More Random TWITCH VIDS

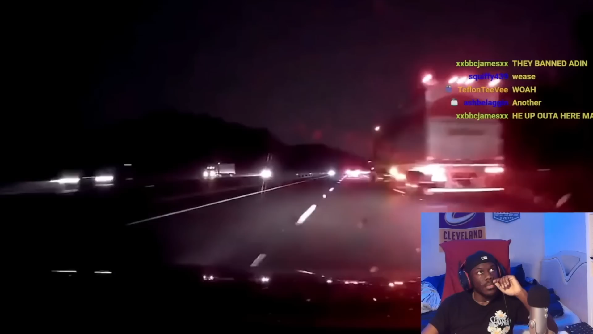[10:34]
Whoa, in the rain at night, yeah, we driving dangerous, ain't we?